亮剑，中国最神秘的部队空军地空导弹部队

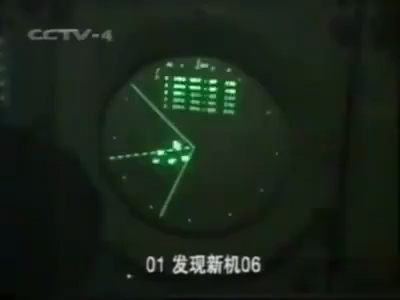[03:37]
动摇 发运营 发现心坪 动摇是第二笔红标 方位243距离131 秒数156 高度33